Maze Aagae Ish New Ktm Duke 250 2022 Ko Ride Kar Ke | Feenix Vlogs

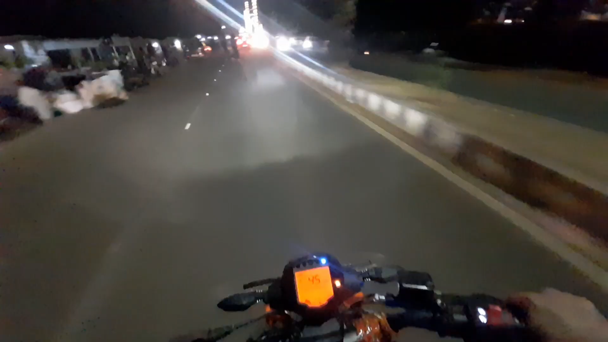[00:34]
ऐसे यार आ जाते ना ये लोग रोड के बीचों बीच।
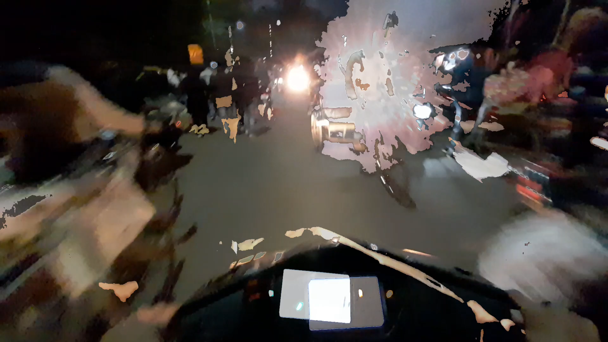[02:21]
तो देखो यहाँ कितना रश रहता है बाजार के दिन।
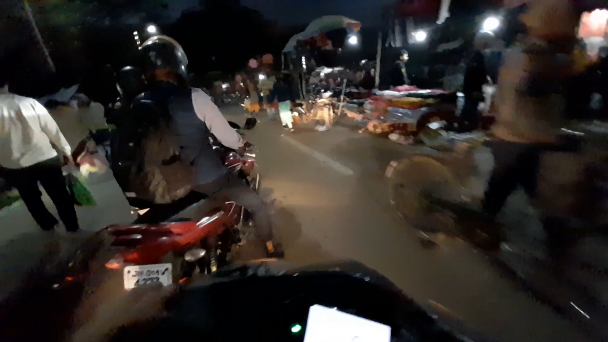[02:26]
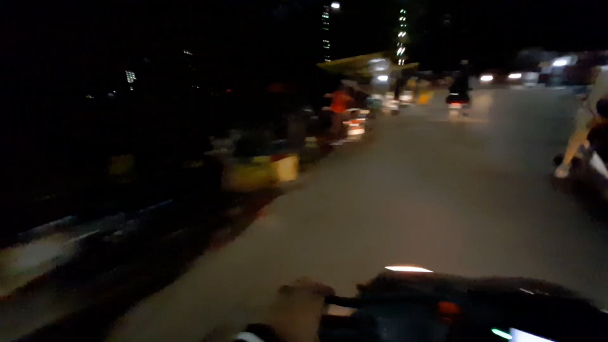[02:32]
तो एक बार मैं भैया से बोल के ट्राई करता हूँ कि भैया एक बार गाड़ी दो। और यहाँ मोराबादी में लगा है खादी मेला, ये बहुत ही बड़ा मेला लगा इस बार।
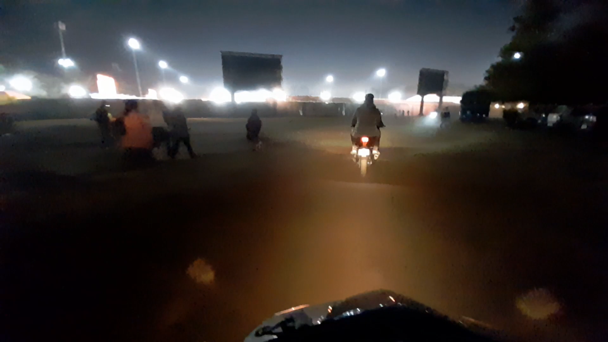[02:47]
देखो पूरा मोराबादी ग्राउंड कवर हो गया है।
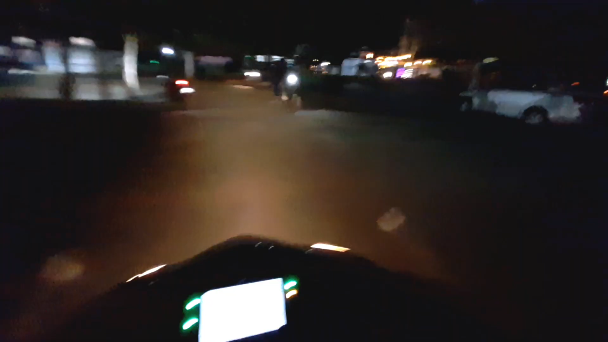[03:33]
और ये देखो, ये हम लोग पहुंच चुके हैं मोराबादी ग्राउंड के जो स्टेज है वहाँ पे।
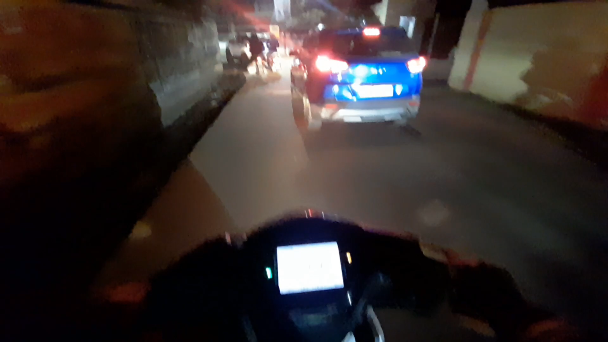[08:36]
तो अभी हम लोग पहुंच चुके हैं हरिहर सिंह रोड में